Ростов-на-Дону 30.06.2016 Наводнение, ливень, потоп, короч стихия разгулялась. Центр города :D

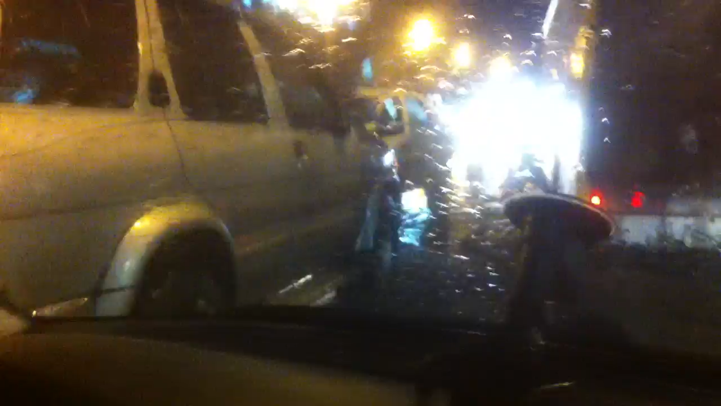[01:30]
Это уже вообще заглохшие! Гля, размыл их! Гля, его развернуло!